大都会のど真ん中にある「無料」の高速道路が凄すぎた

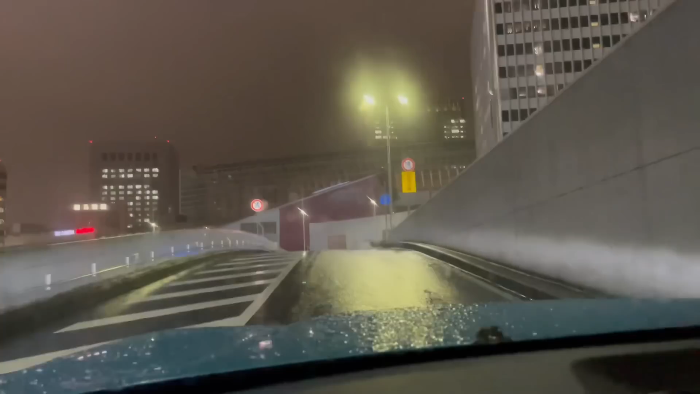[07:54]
そうな感じがありますねあーでもすごい東京の周りなんですけれども明らかに高速道路っぽいですで右側から今車
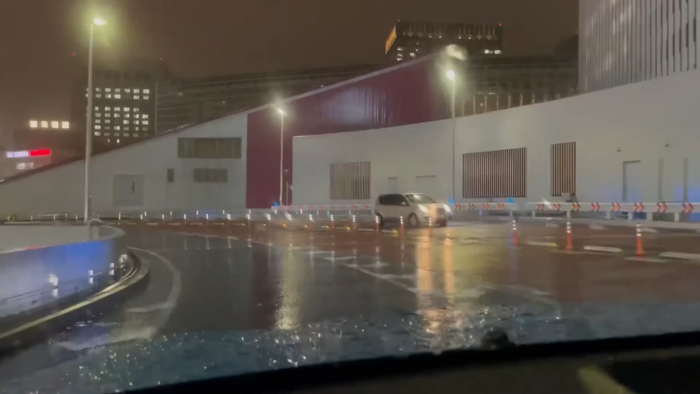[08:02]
は来てないんでそのまま入っちゃいますけれどもいきなりカーブしますねでどうやらこれは片側一車線みたいです左側に今西銀座のこれなんか
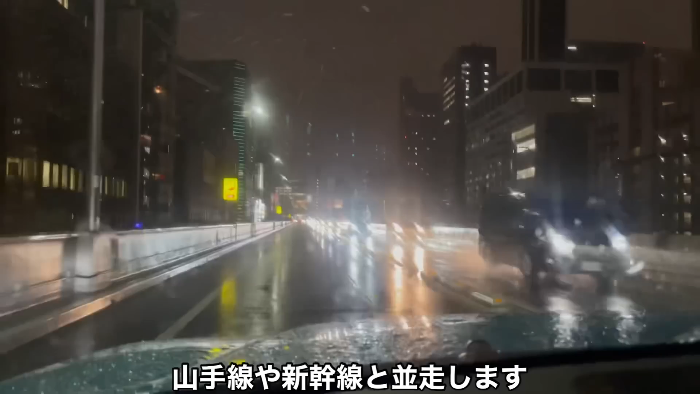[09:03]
々の線路と合流をしました確か新幹線乗ってる時も左の方いや無理ですね新幹線今下の方にちょっと走ってるんですが見えませんでしたので何らかしらの建物が東京駅付近で見えてくるかと思うんですけれどもそれがこの東京高速ということになっていたみたいですでも本当に人は走ること歩くことできませんので確かにということで綺麗
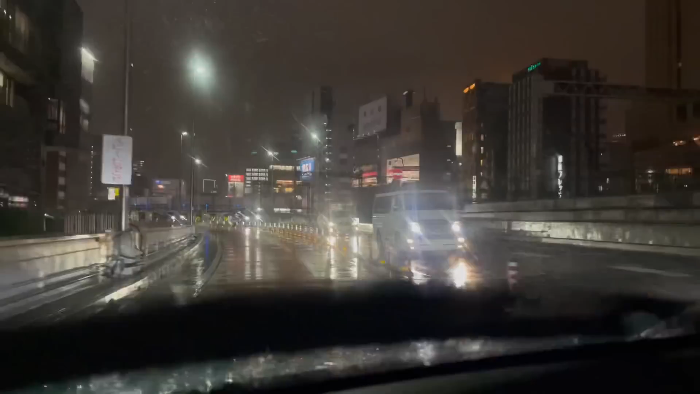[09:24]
な高速道路になっていますいやー無料ですよ無料うわーカーブがきついなかなかこれ緊張するんですけれどもなんとかね走り切りましてもう本当にもう一瞬で東京高速は終わりましてこの先分岐がありますこの分岐を右の方に行ってしまうと首都高速に入っていきますよということで1.5キロ先に料金所がありますでこの左側今降りていくのが東京高速になっていて新橋出口ですですからこれ降りていくとなんと
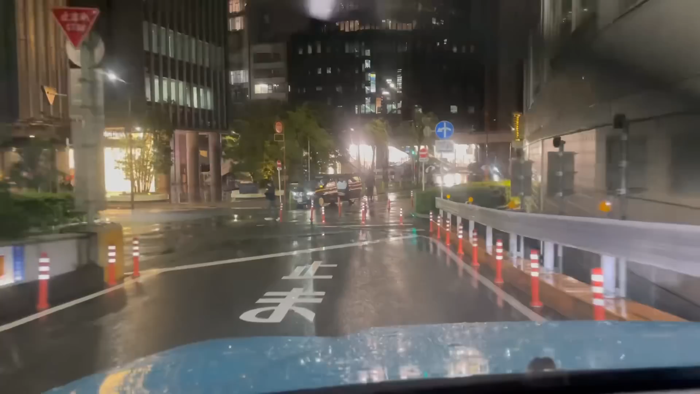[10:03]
のでご注意くださいさらにこの道路もめちゃめちゃ分かりにくくてここ一方通行になっていて左側にしか回ることできませんなんか顔の向きだけ行くと右側に行けそうじゃないって感じが
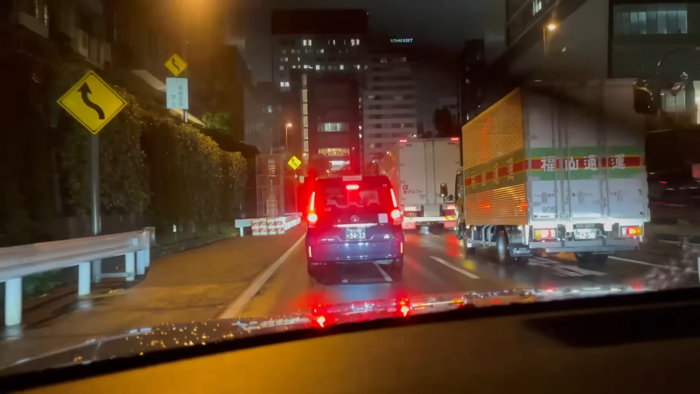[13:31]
の渋滞ですね今平日の夜ということもあってえーほとんど動かないですまあ車も10キロぐらいで左側に今なんかオービスとかありますけどオービスこれ光るタイミングなんてあるんですかねって言いたくなるぐらいの感じですねでまあ高速道路さっきの東京高速は結構上側だったんですが今下側走ってますなんか首都高速っていうのは昔川が走っていたところを道路にしたとかっていう話も聞いたことがあるので例えばこの目の前の部分とかっていうのはこれ明
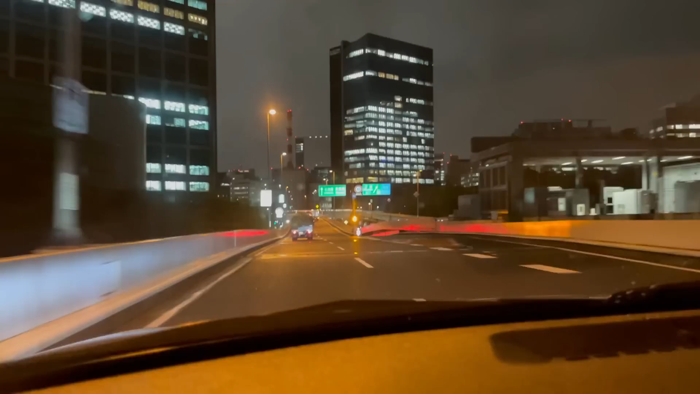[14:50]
方面新京橋方面本当にめちゃくちゃわけわかんないぞとで今左側にちょこっとだけ見えたんですがこの先の乗り継ぎ所で乗り継ぎ券を受け取ってくださいと書いてありました乗り継ぎ券ってなんじゃいなって話なんですよねまあちょうど今僕本当に都心部のど真ん中に向かって走っているんですけれどもどうやらこの奥で何やら料金所っていうものがあるそうですちょっとこの左側見えますかねいくつかここから左側に看板が出てくるんですけれどもこの先の乗り継ぎ所で乗り継ぎ券をお受け
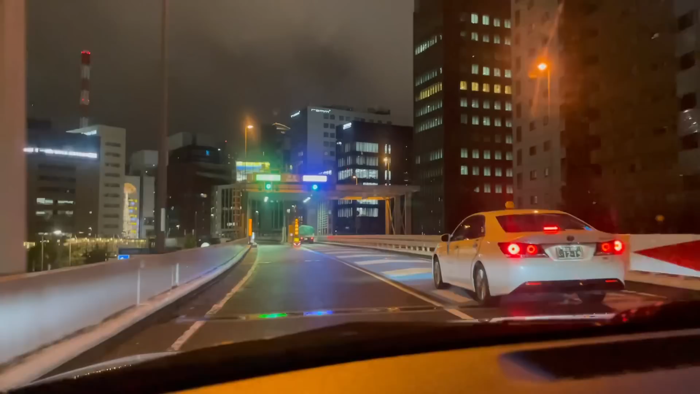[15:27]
こんな感じで軽々線乗り継ぎ10分以内なんでしょうかじゃあ一旦止まっていますねはいということで
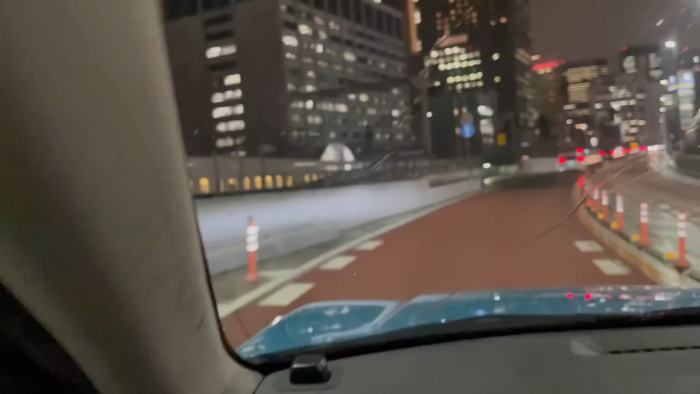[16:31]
坂の新幹線の望みと並走なんですけれどもここから先新幹線は下側に入っていくっていうめっちゃタイミング良かったですねまあまあごめんなさいその話は置いておいて今無料区間走っていまして先ほどの左側からの新橋からの合流っていうのをチェックしますとこの区間だけの走行できるんですが首都高速の方を走ってきた場合は乗り継ぎ券を受け取って10分以内にこの2キロの区間を走れば要は首都高速の料金がついそのまま行けるというルールになって